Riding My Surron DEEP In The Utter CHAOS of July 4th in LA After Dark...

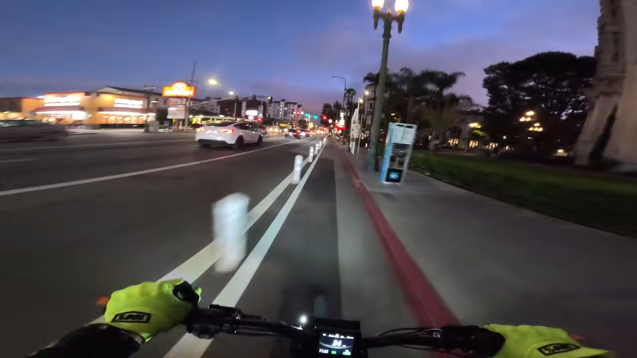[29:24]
It's still like, you would have to be pedaling to keep your body heat type of temperature. We could go right here. We're going to keep going a little bit further south before we hit the right and go to the Chief Lunez meetup spot. I actually don't remember exactly where it is. I remember vaguely where it is.
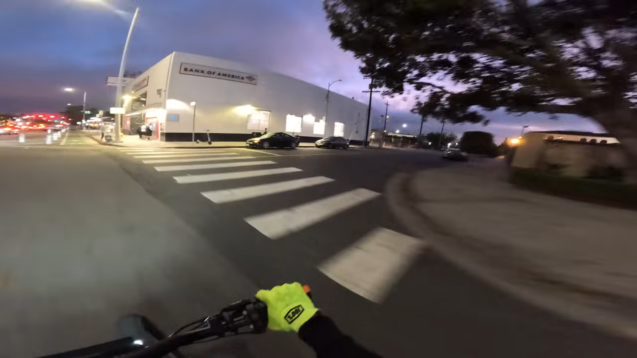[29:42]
It's on the side of USC. Hello. If we hit a right on any of these streets right here, it's like frat yards. frat house yards. So you would expect them to be, hey, thank you for that alert, man, whatever that was. I'll check in a second. Thank you.
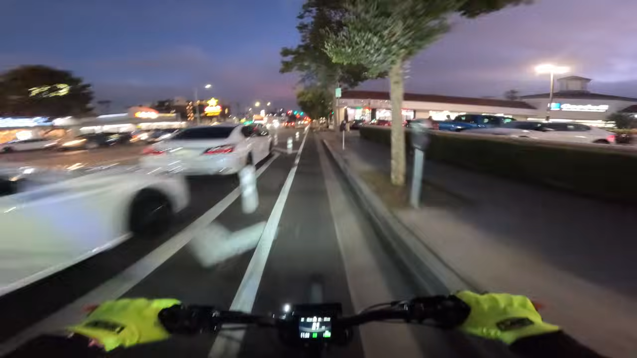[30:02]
You would expect these cats over here to be blowing up fireworks, right? But they're not. They're not. Yeah, they're not. I don't know what they're up to over here, man. Probably studying, right? They're probably studying. Coming up by Felix. Felix Chevrolet, made famous by LAOC TV, and only there. No one's ever heard of it before that. That was a place, super famous Chevrolet dealer. But I completely forgot about that place
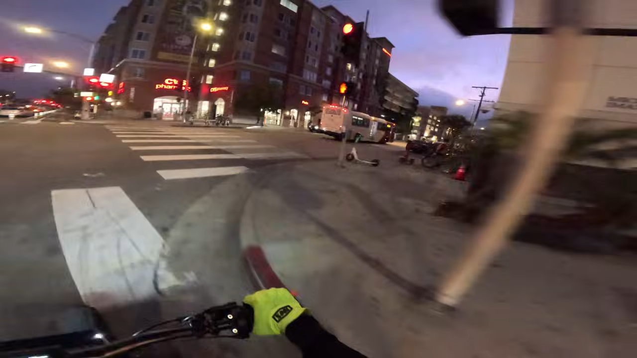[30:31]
until Jeremy started pulling up here on his live. I totally forgot, or I never knew. I'll put it that way. I never knew before he started
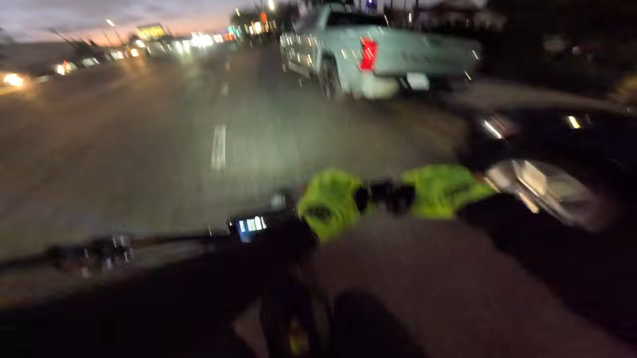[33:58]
Oh my God, look how many people are here. Nope, we found it. Yeah, we found it. Okay, we found it.
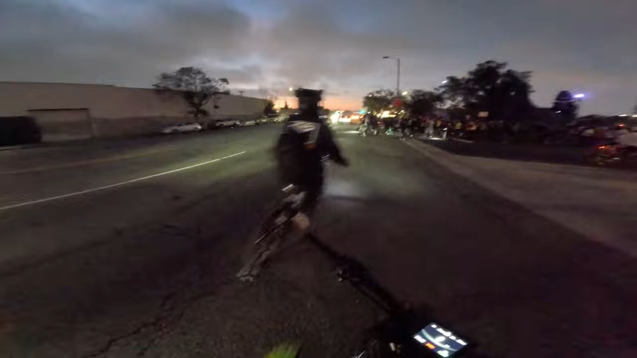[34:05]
If anybody is here, hey Pops, what's up, Doc?
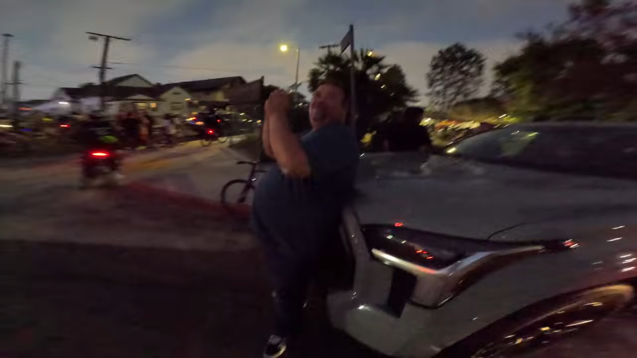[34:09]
It's me, it's Hicks. I know you can't see me. What's up? Yeah, yo, what's good? Wow, this is crazy. This is a huge turnout, huh?
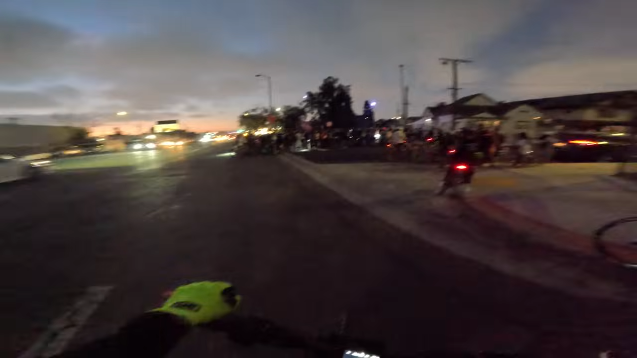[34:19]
Yeah. It's packed. We did critical mass like a week or two ago, and it was just as packed as this.
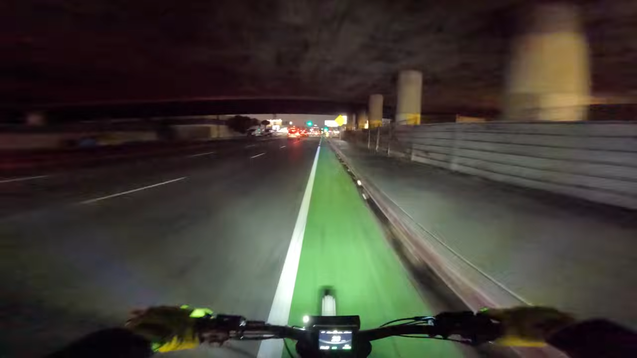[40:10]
We're over here on 20th and I want to say we're on Hoover. I kind of lost track of where we're at. Yeah, we're on Hoover. We're on Hoover and 20th.
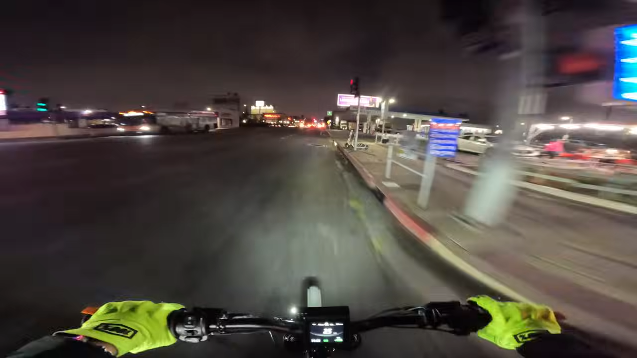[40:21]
So we can roll straight and we kind of end up in K-Town. There's not going to really be any fireworks going on there though. I don't really care about seeing fireworks. We're going to see a bunch in a little bit. So we could just go on a little tour. You know what I think we're going to do right now? We're going to go up a little bit. And then, is this Pico?
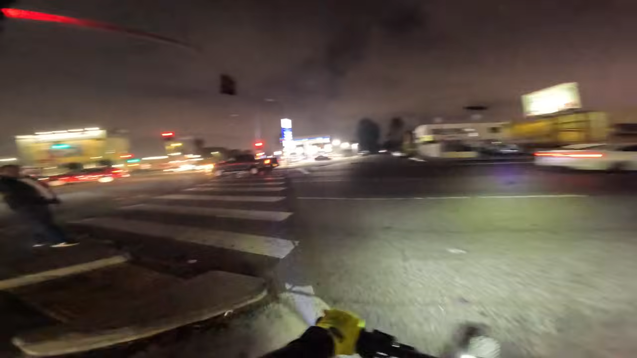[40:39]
Oh, this is Washington. We can also take Washington. We're kind of far from civilization right now, folks. I'm going to be 100. So I think we're going to keep going up Hoover. And then we're going to take a right on maybe Pico or something like that. And figure it out from there. First thing I'm going to do is get out of the street. Yeah, we got a couple options for right here. We can take back streets or we can go up Hoover, which is going to be pretty insane.
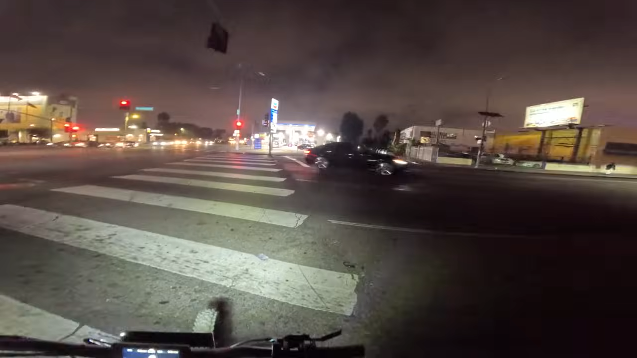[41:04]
So I think we take the back street. Pretty dark, folks. Can you guys see? Let me know in the chat if you guys can see. We got the light on. This phone is really good in low light, so it shouldn't be a problem, but we're kind of just zipping through these little neighborhoods we're in. I think I'm pretty sure we're coming up on Pico. I think next is Venice, and then after that is Pico, if I'm not mistaken.
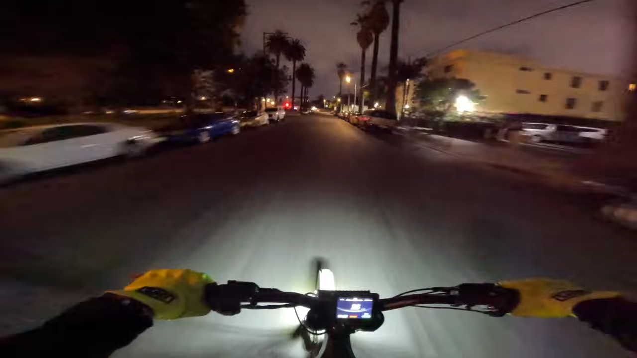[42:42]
Yeah, we gotta cover some ground. Now we're on Pico. I think we're gonna hit a right on Pico and head back towards the city for a little bit. Just see what's happening.
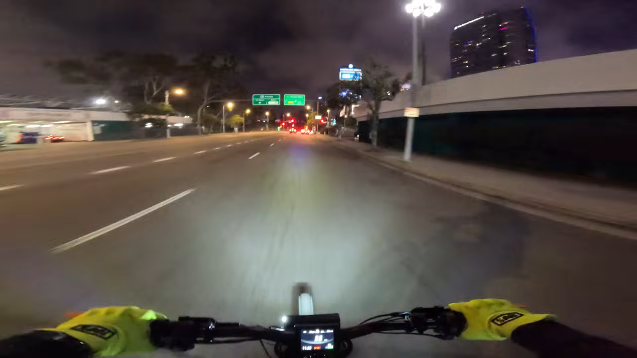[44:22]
We're gonna take the Hicks special. Shortcuts. This is where they just had the BET Award red carpet. What is going on up here? Look at this.
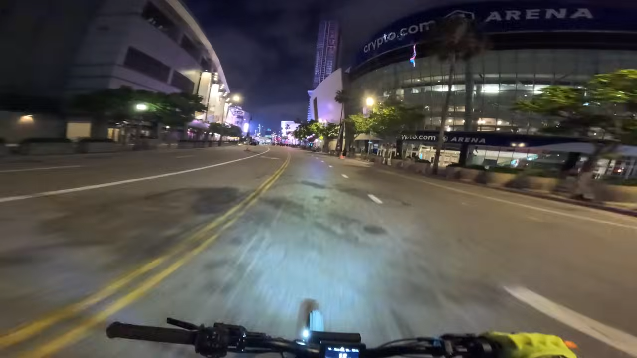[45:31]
Oh look, they got a whole little experience right here. We're gonna have to cruise through here nice and slow. If we get cell drop, it's gonna be here, so stay tuned, folks. I'll check the phone after we come through this little part.
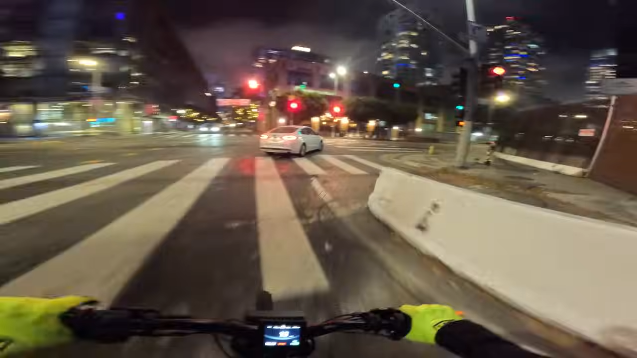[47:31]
All right, this is like a service termination zone, so we don't really want to be right here right now. We want to go up here and make a left. We're going to go to some nitty gritty right now, folks. We're going to go to the outskirts, see what's going on there after dark. Why not? Dude, my GoPro has been recording this whole time. That's crazy. How long have I been live? Let's see, I started at 7:30 about, right?